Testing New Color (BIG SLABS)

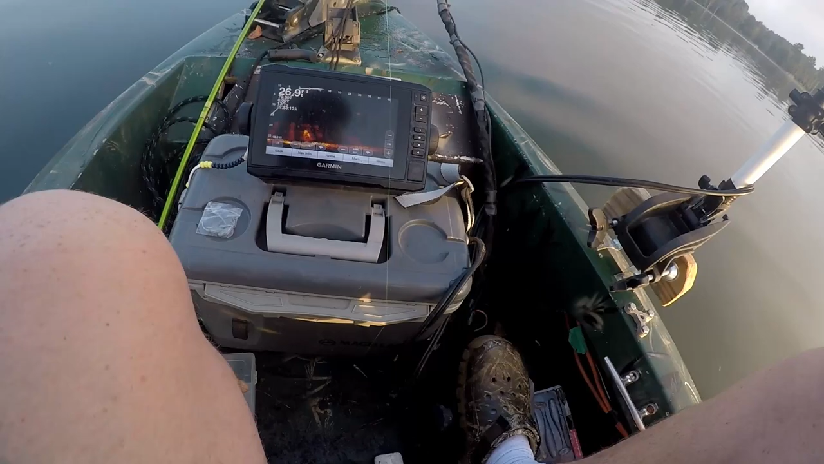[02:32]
shot I mean we're already running a 1 16 thousand jig head so you don't need nothing too huge so plan is I'm gonna stick my live scope about 60 foot and just start trolling
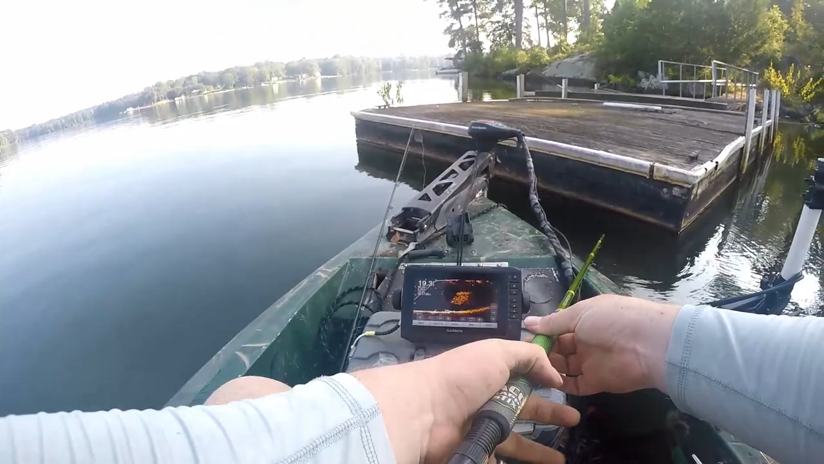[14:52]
Alright See if we can get one out of here But that didn't take long That's a good one too
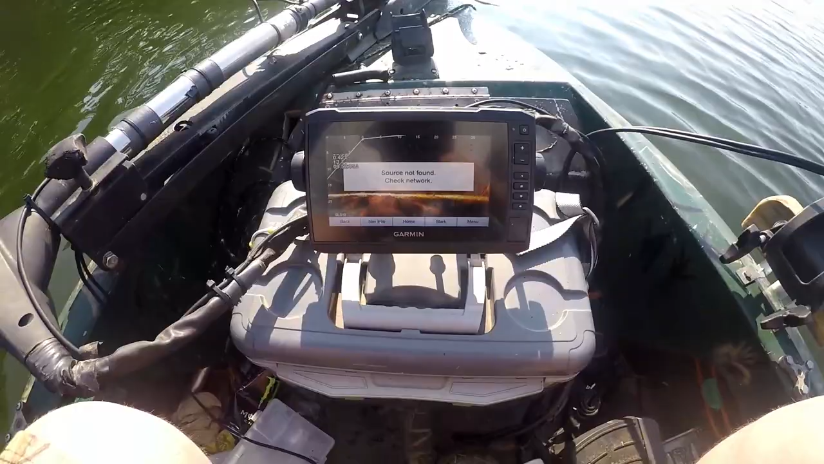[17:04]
it comes back on we'll be able to check it and i ain't even got to put the trolling motor in the water
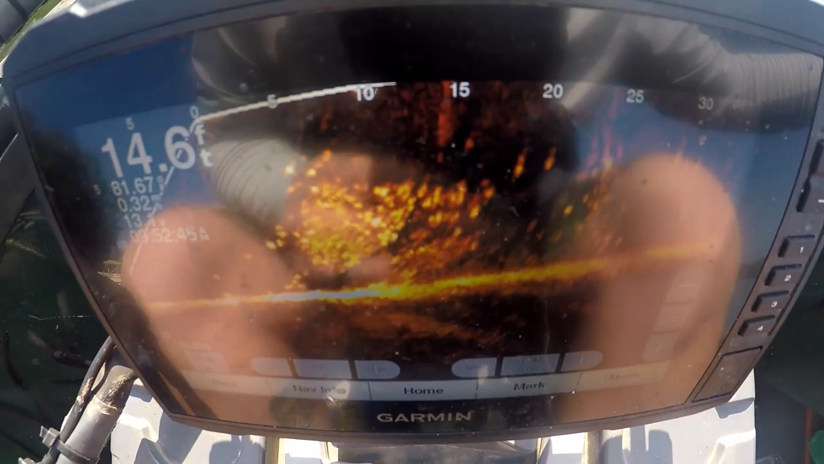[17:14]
On screen: depth 14.6 ft
so i think there's pretty good mini fish right now i don't know the size they are let's catch a couple of them let's see